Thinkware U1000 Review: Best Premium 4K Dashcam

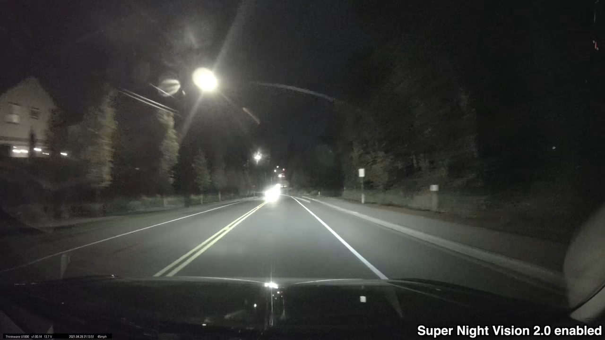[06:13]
Now, Thinkware also offers a feature called Super Night Vision, which is going to help to boost the exposure and sensitivity at night.